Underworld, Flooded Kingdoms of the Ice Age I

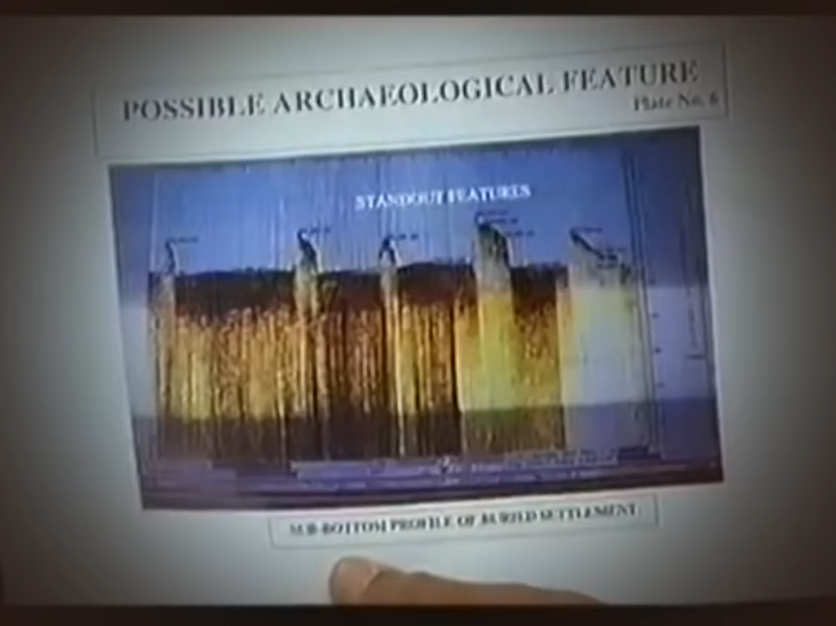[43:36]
reveals the city's massive foundations In between the seabed you'll be seeing soft
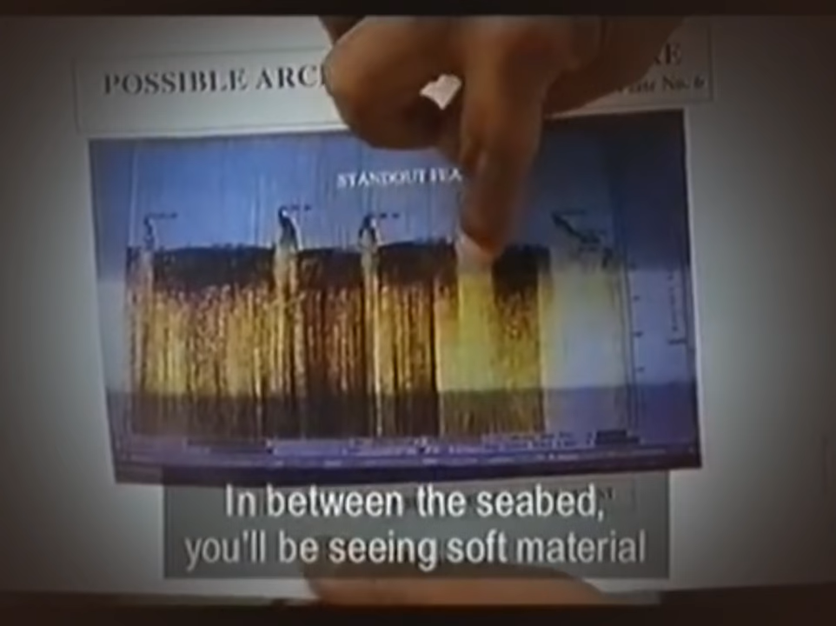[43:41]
material Right There's a foundation of division Which has quite a different character from the rest So this is building foundation
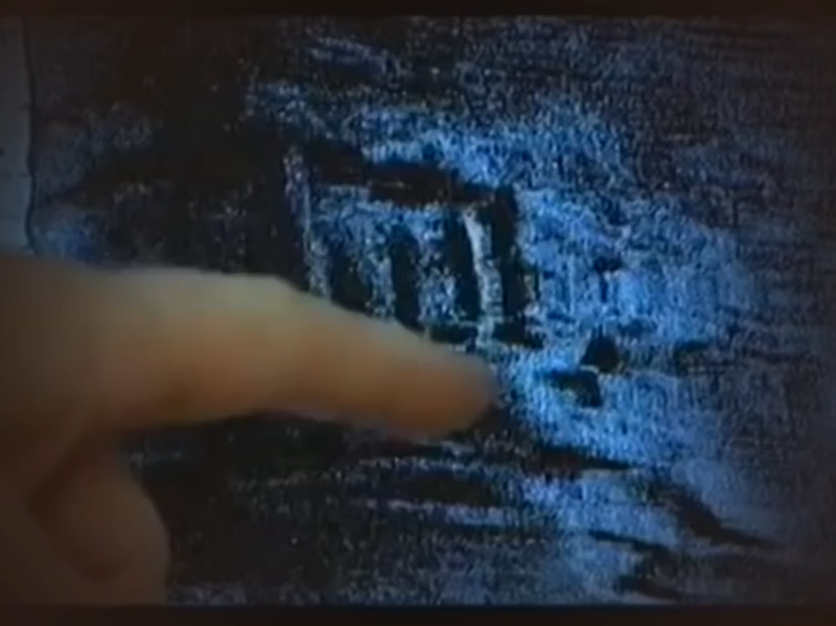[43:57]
the seabed to detect solid objects The images show